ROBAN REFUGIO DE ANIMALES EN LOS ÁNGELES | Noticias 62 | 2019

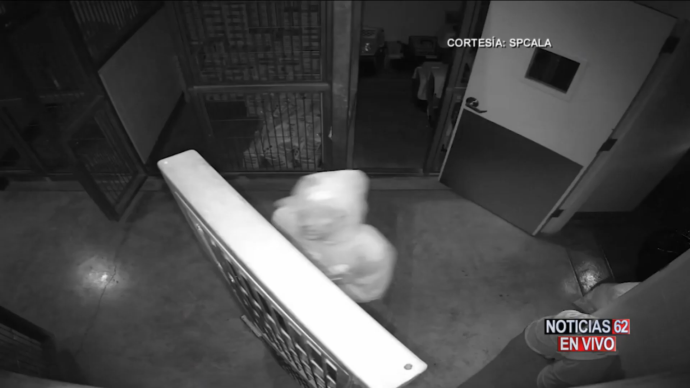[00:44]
Ya estando dentro del lugar, usaron un carrito como carretilla para llevar una caja fuerte de acero.
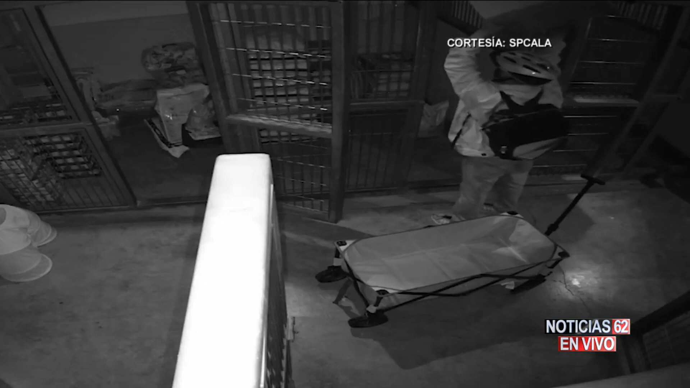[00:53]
No está claro hasta el momento que iba dentro de la caja, pero se presume que andaban en busca de dinero y narcóticos. Afortunadamente los ladrones no se metieron en donde estaban los animales. Nomás estuvieron en los lugares administrativos de las oficinas.
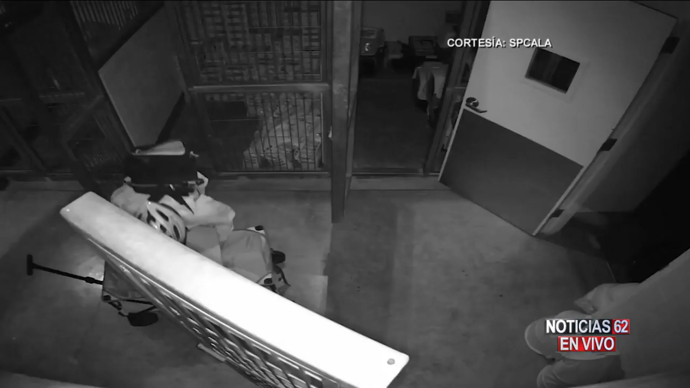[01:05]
Después se ve a las dos personas sacando la caja fuerte por el techo junto con la carretilla y huyendo de la escena. De acuerdo a las autoridades, los sospechosos son de origen hispanos.
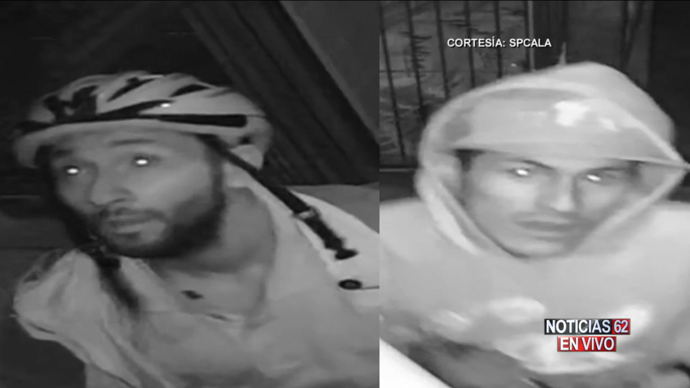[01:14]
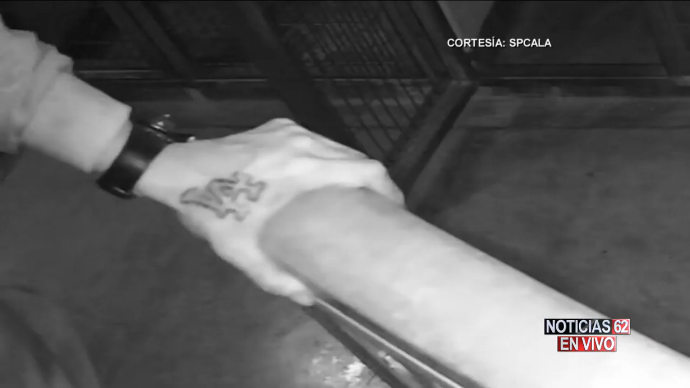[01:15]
Uno de ellos tiene un tatuaje en su mano con las letras de LA. Al parecer andaban bien equipados, ya que ambos andaban mochilas.